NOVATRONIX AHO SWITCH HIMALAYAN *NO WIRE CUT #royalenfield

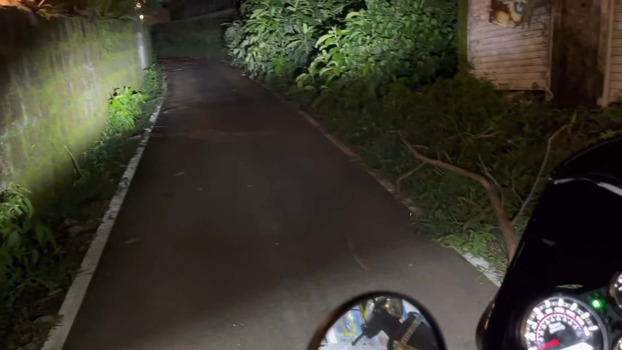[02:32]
can use your higher beam and lower beam button to toggle for higher beam and lower